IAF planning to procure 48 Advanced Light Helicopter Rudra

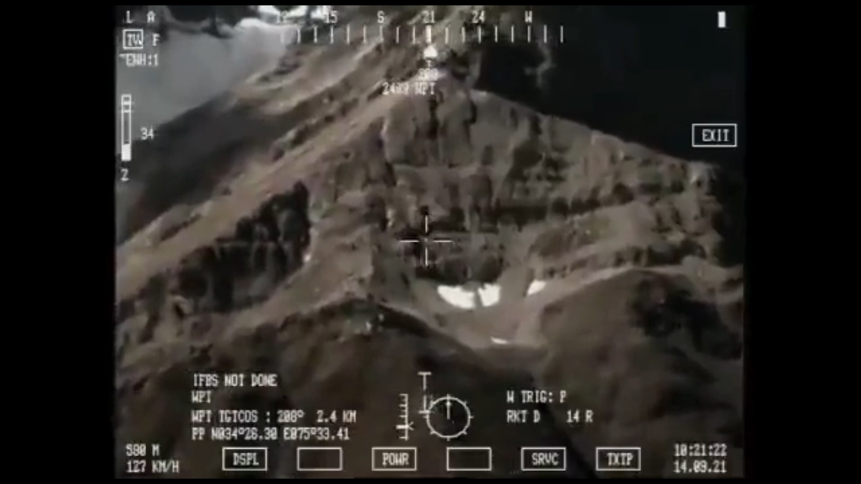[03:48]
Rudra is equipped with forward-looking infrared FLIR and thermal imaging sights interface.
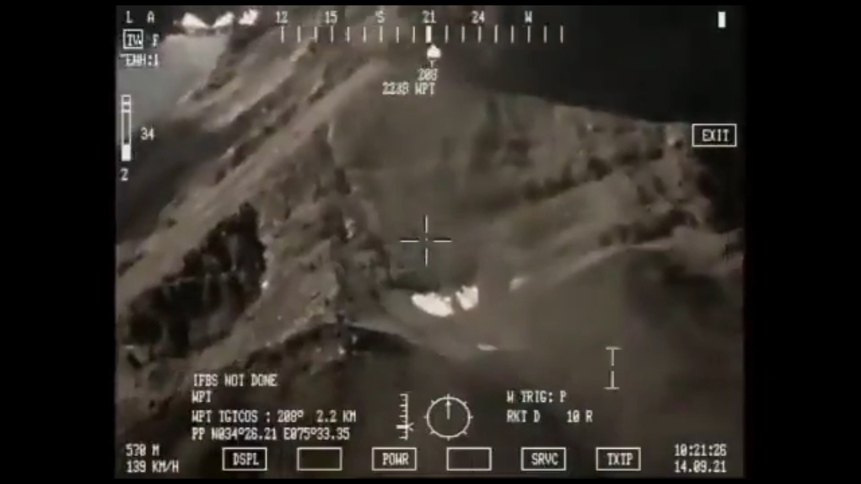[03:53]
It has French Nexter 20 mm turret gun,